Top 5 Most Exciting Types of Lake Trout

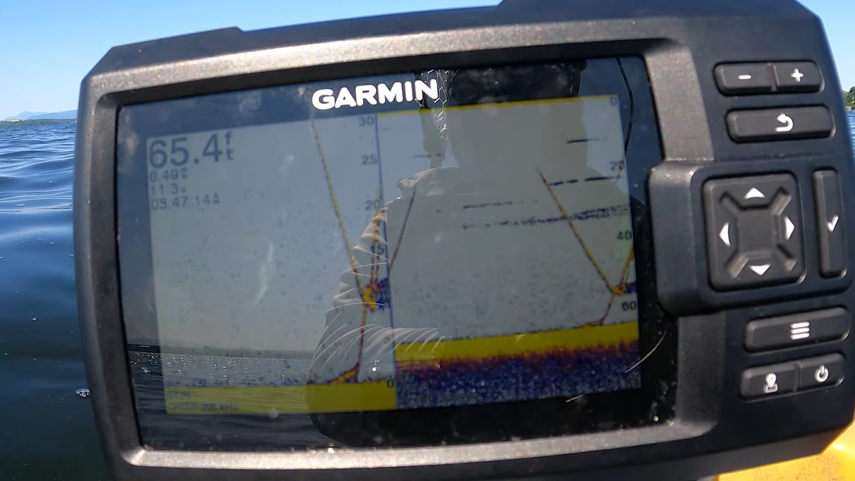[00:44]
On screen: depth 65.4 ft
The Inspector is a lake trout that will come up to take a big sniff of your lure, but it's only really window shopping. These lads and lasses are sizing up your lure, but they are on a diet so they won't take the bait, no pun intended. From the sonar footage, you've seen that they will provide a slow to moderate
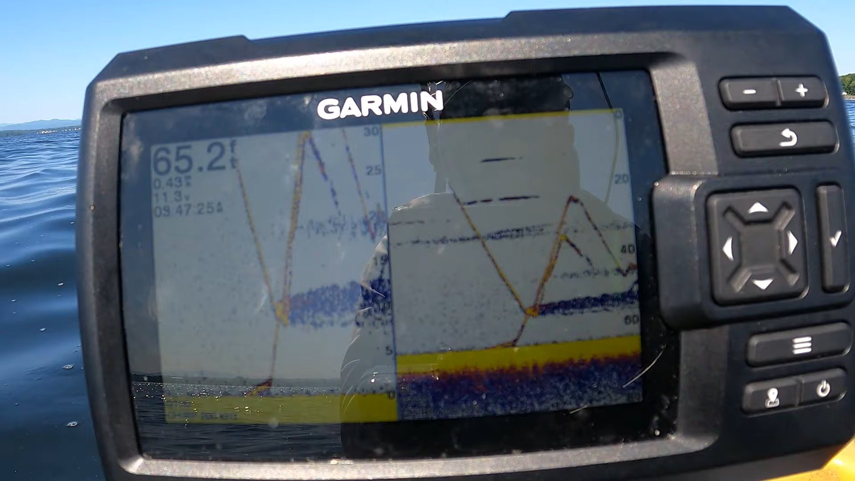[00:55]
chase in order to take that big whiff of your juicy lure to satisfy their urges
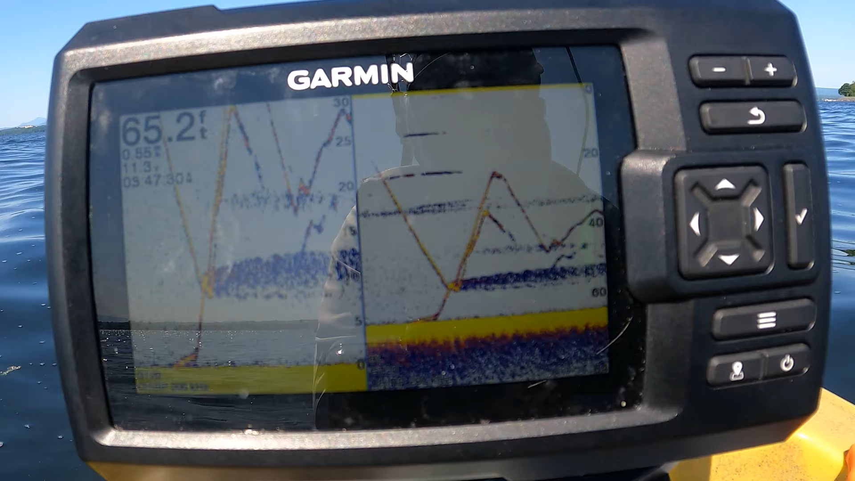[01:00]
On screen: depth 65.2 ft
to gorge themselves while not cheating on their laker diet. I think they have to watch their summer bods so that they have a mate in the fall or something.